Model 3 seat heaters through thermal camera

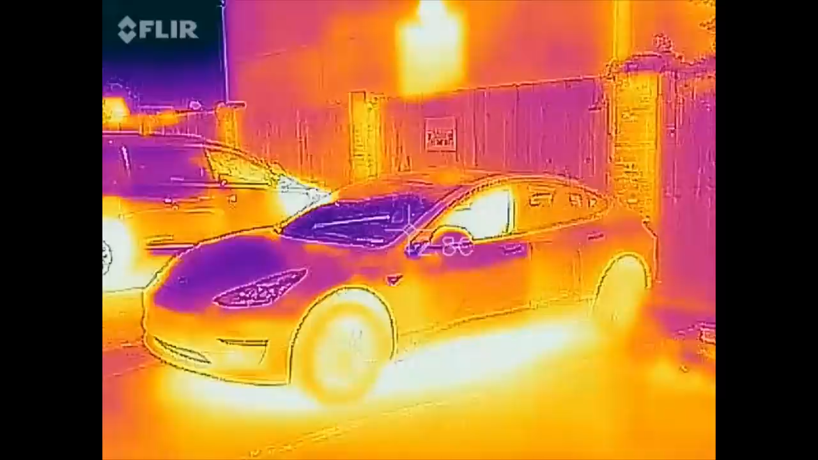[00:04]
this is a Tesla Model 3 and in this video I'm gonna show you how the seat heater in the front seats work so it has
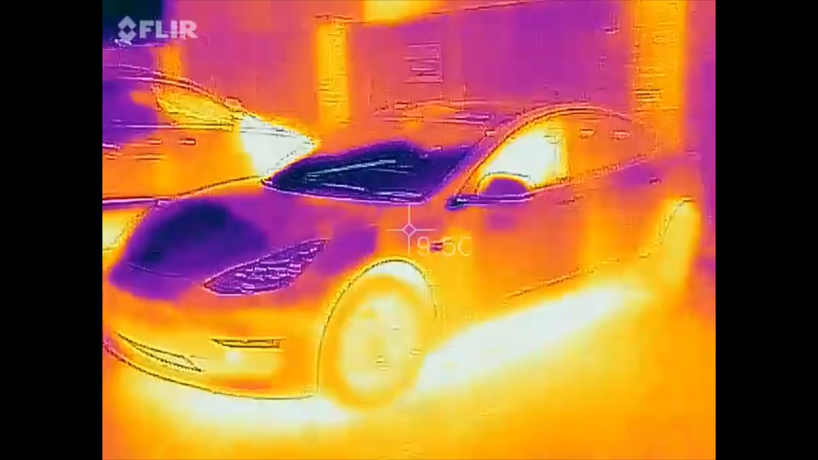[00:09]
a heater for the rear but it has not been implemented yet and I try to find out is this
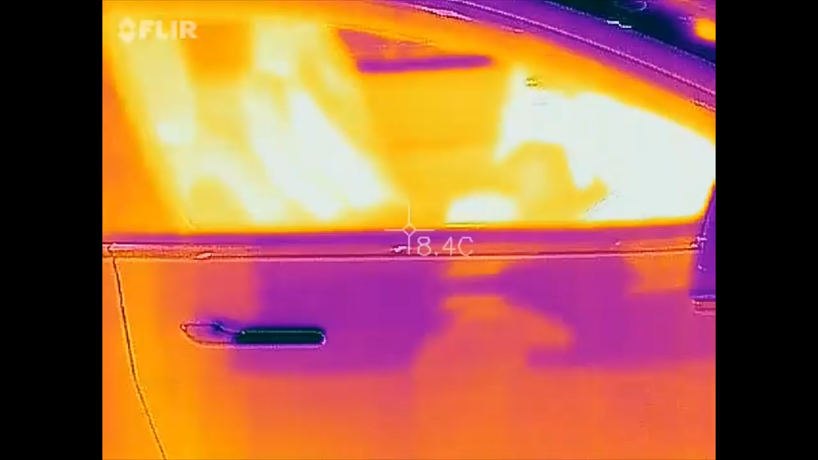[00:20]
so um and then you know they haven't activated it so
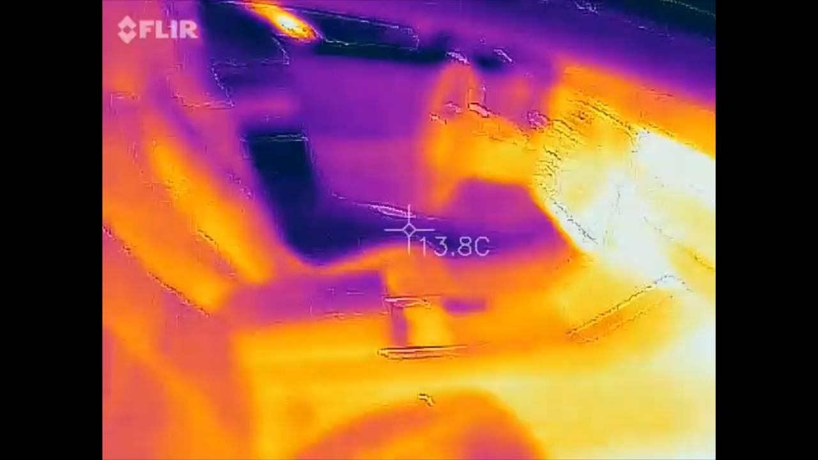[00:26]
let's see let's switch on the seat heater okay so switcher on three
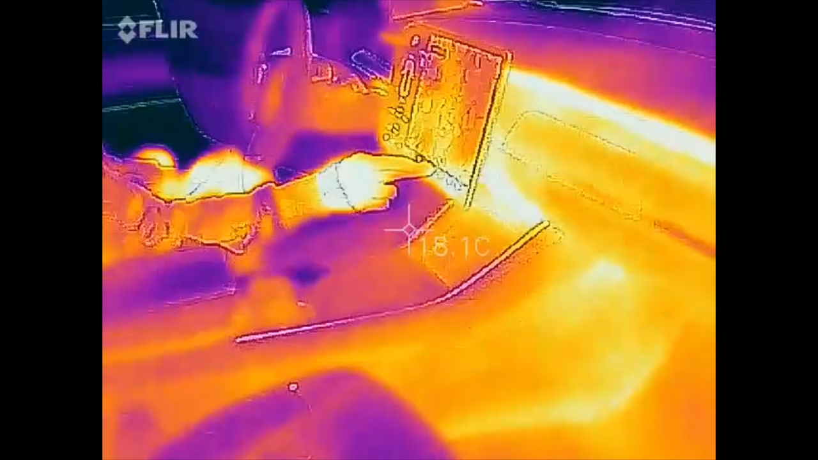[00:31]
and it's supposed to heat up pretty quick let's
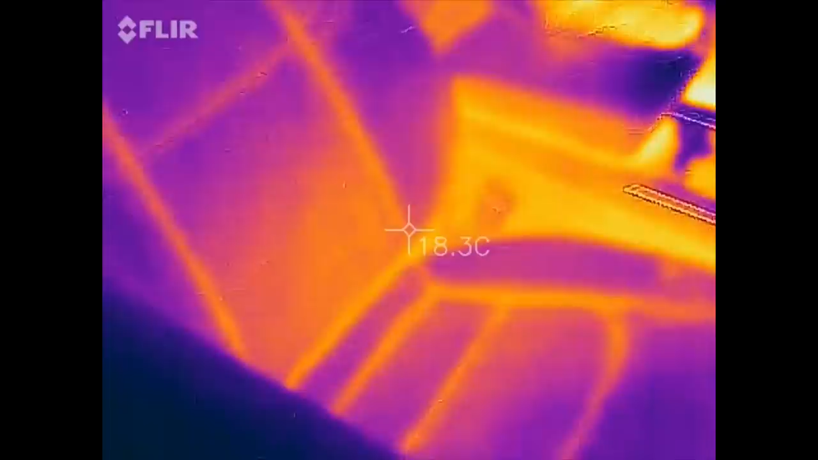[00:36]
On screen: spot 18.3°C
see here let me step back a bit
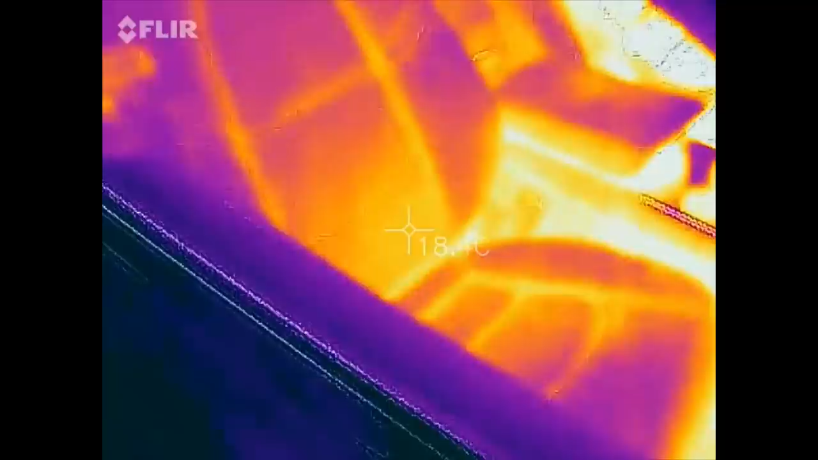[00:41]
sorry for the noise we still have some fossils run here oh there
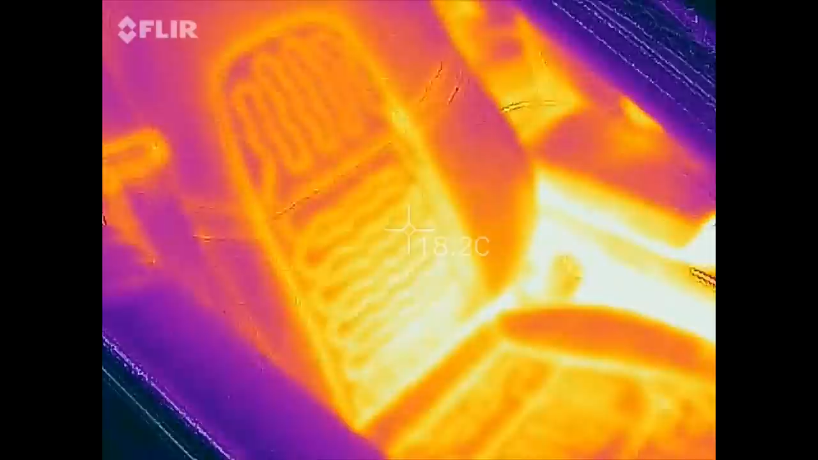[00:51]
Wow okay heats up pretty quick
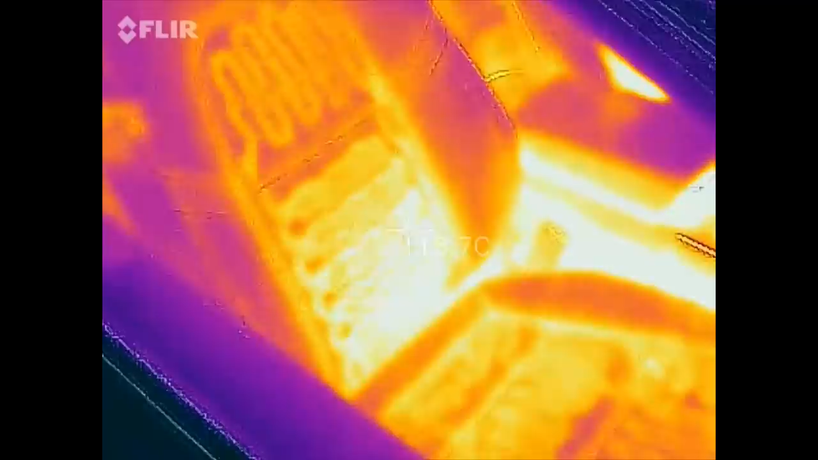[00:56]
sorry for the lag it's I'm recording
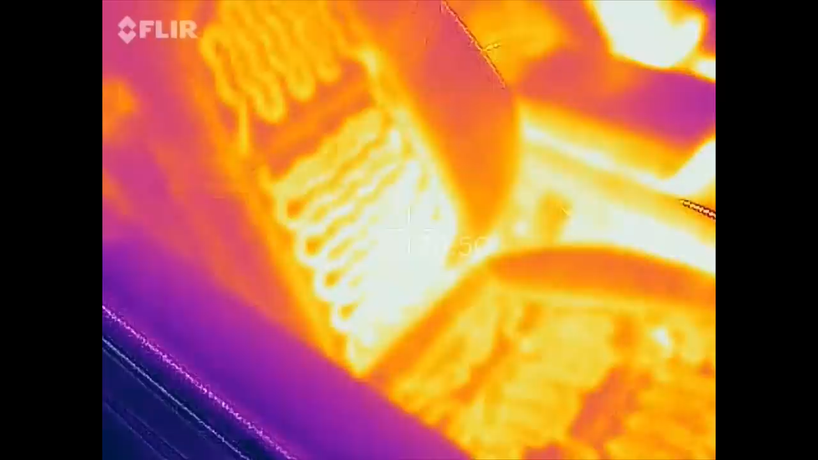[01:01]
directly on the phone we are this FLIR app where you can see all the heater elements and
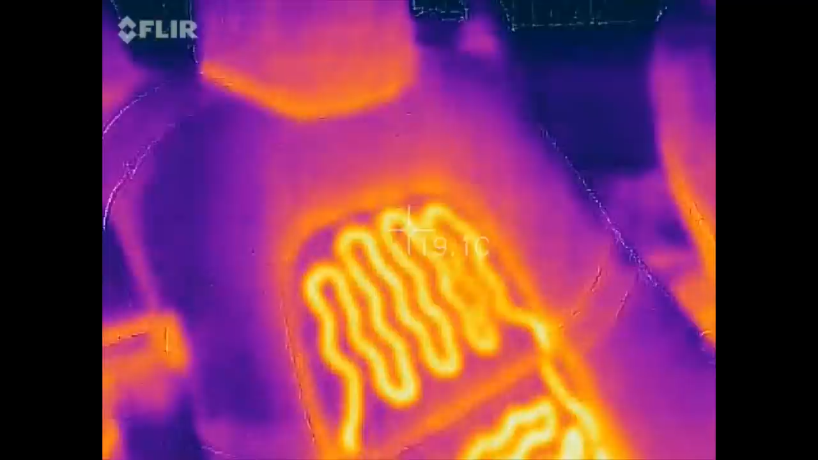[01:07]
there is nothing on the headrest you
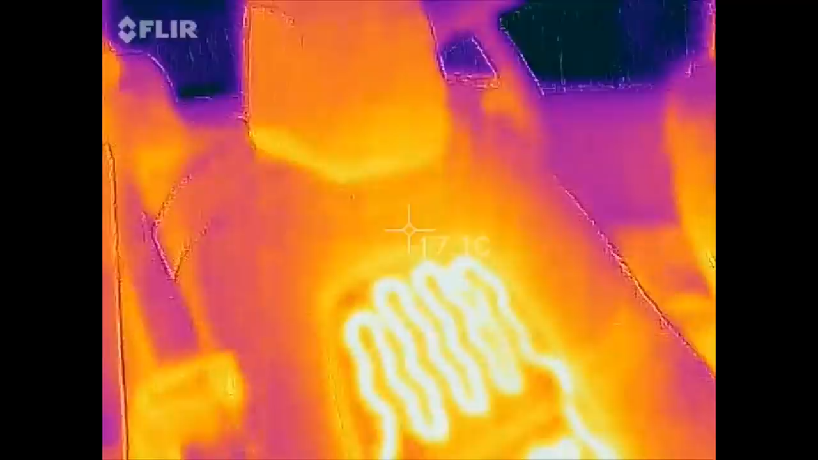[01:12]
only have in the middle section and there's also nothing on the side bolsters and
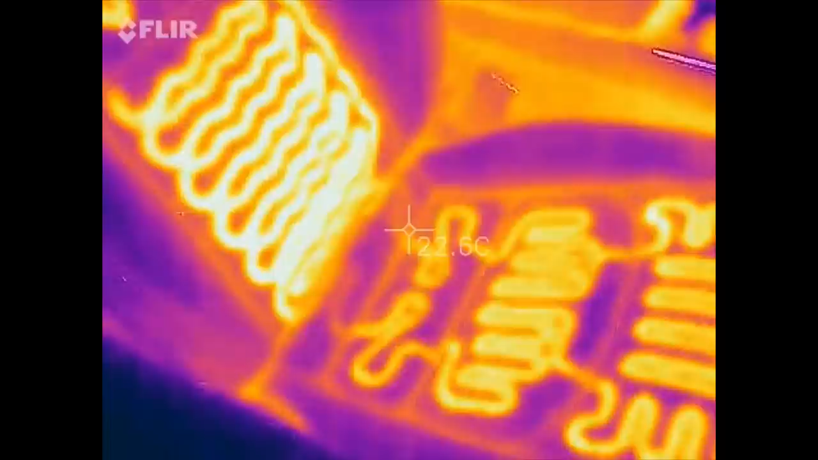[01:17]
model X has also elements on the side bolsters but it seems like
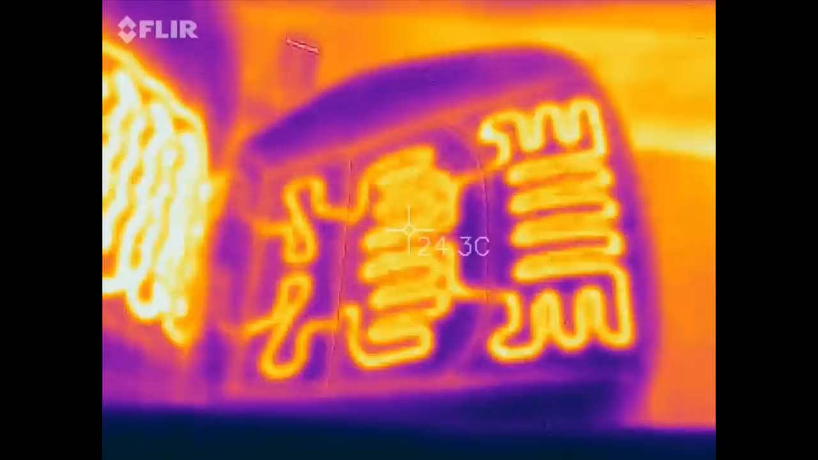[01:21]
On screen: spot 24.3°C
in the mall 3 you know to try to cut down the cost so I'm yeah I don't remember how was I to look on the previous video but I believe was they
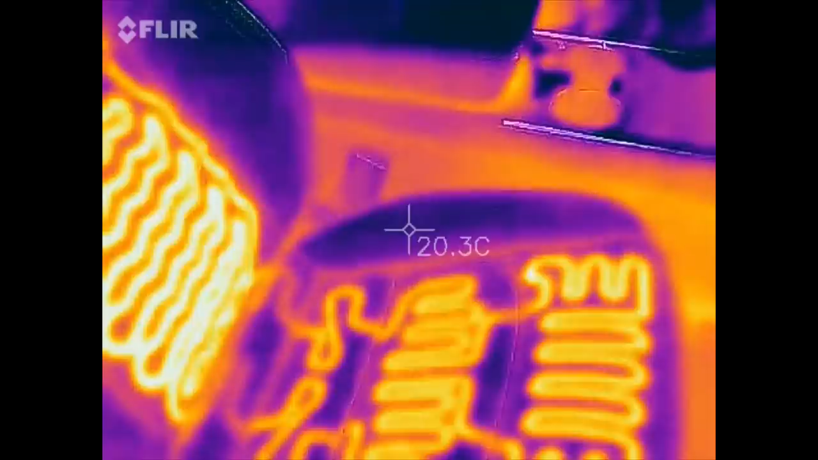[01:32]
On screen: spot 20.3°C
had element on the side bolts on the lower and the higher part but here it's like this
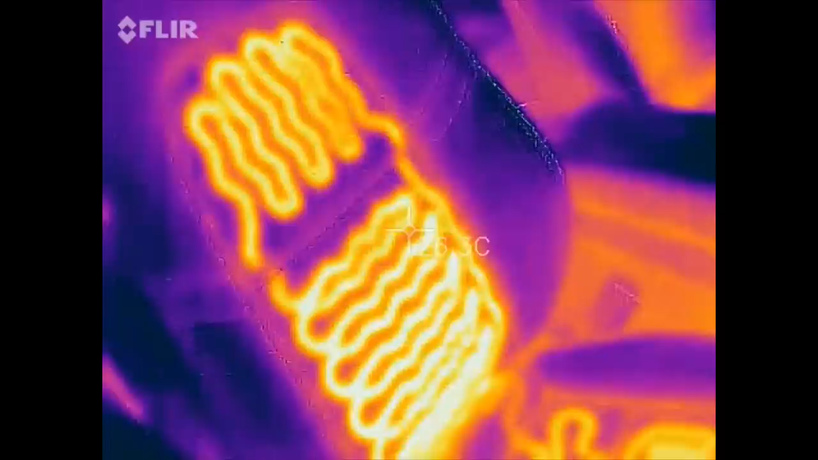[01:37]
but it heats up really quick it was like 10 seconds and
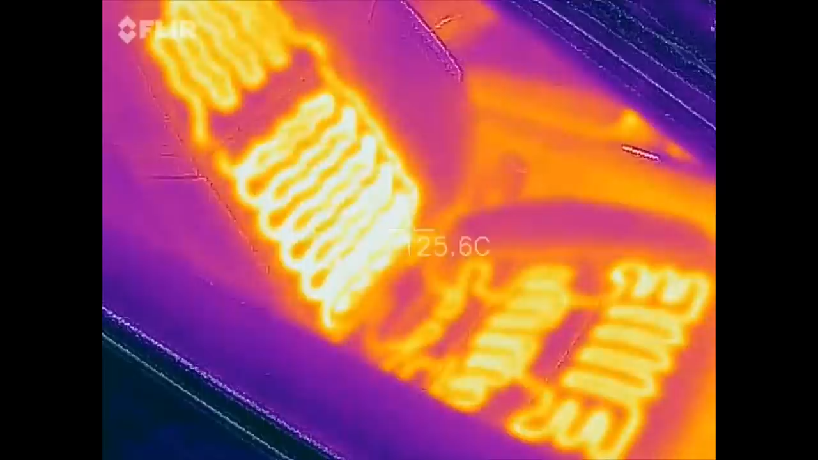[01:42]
On screen: spot 125.6°C
it was already hot so let's see maybe open
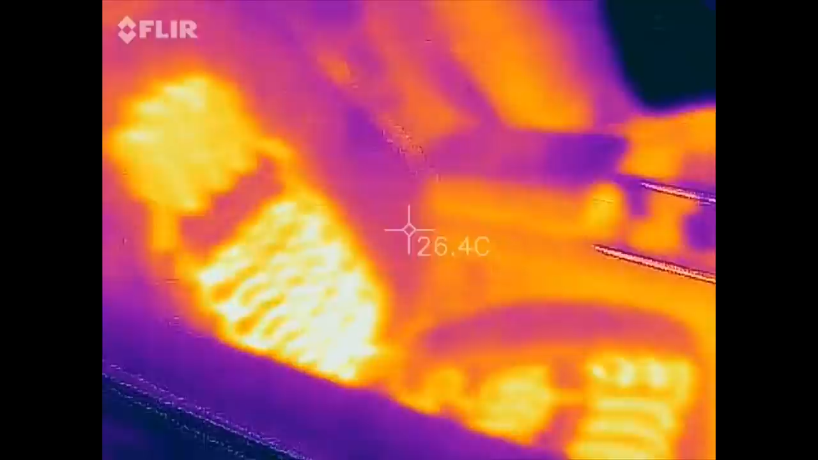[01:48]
On screen: spot 26.4°C
the door of course see better hmm